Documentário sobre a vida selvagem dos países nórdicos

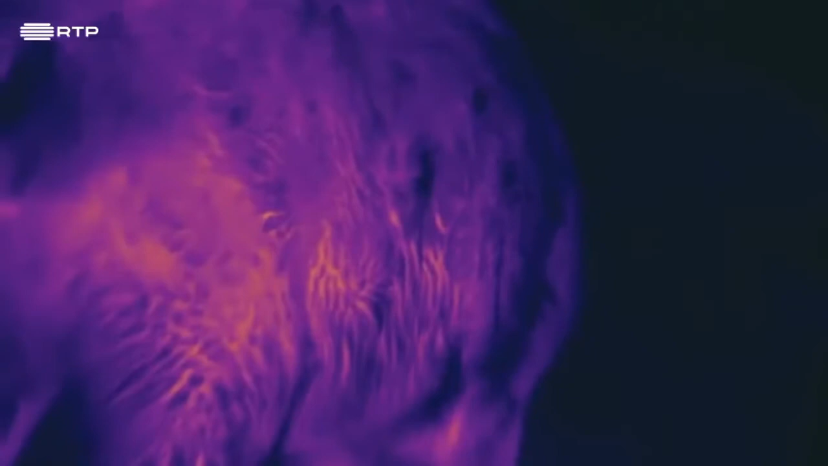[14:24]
Imagens térmicas mostram que pouco calor escapa através da sua pelagem.
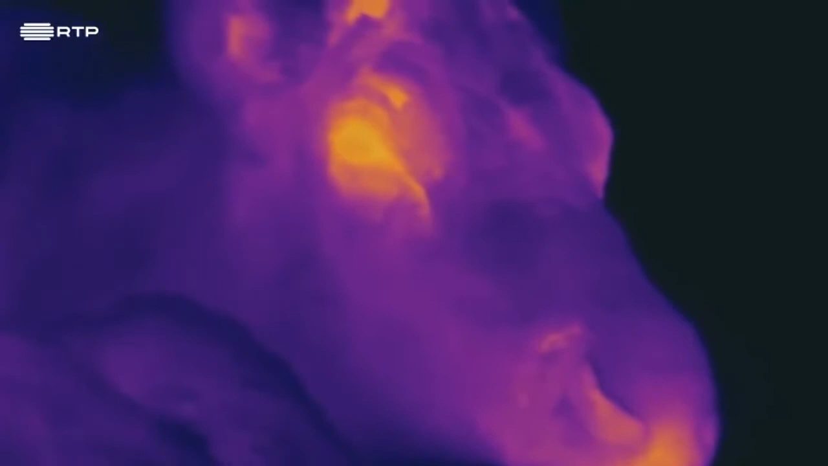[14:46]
E há uma zona muito bem irrigada.
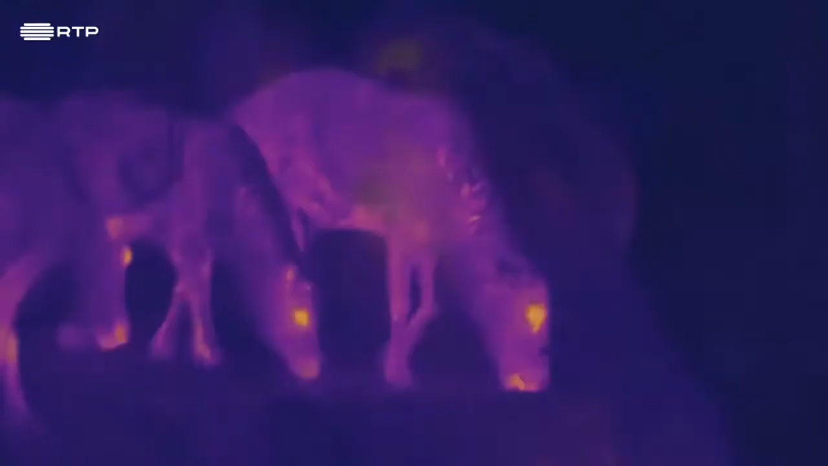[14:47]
Pelas imagens térmicas parece mesmo Rudolf, a rena do nariz vermelho.
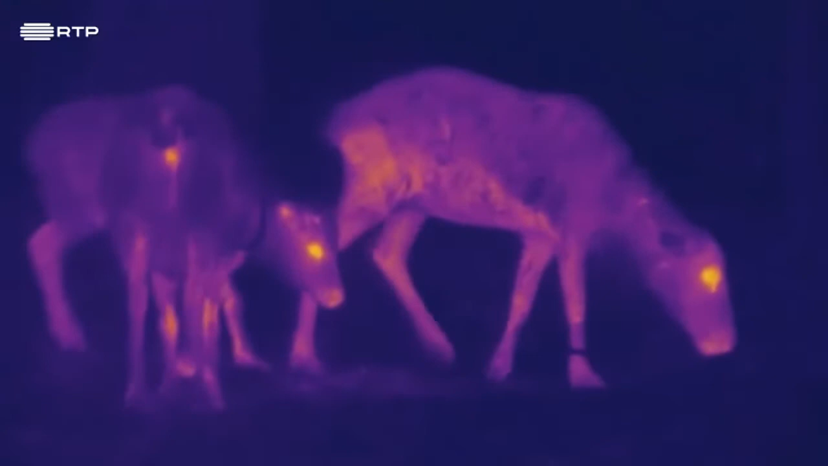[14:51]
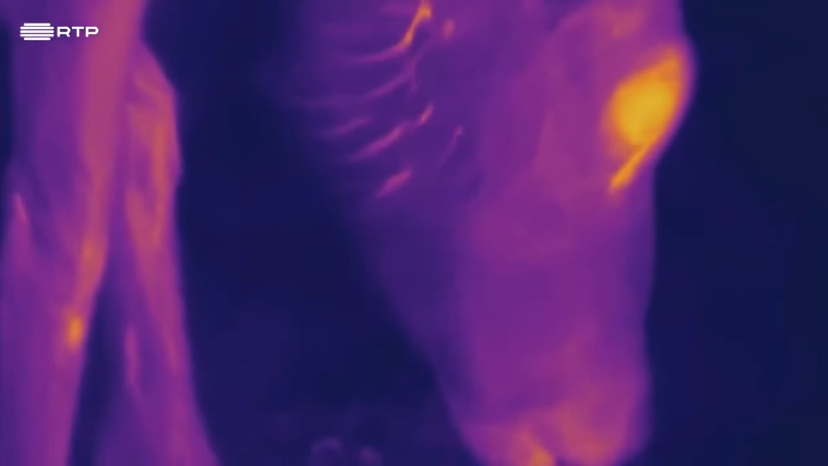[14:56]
Em contraste, a temperatura dos membros é baixa.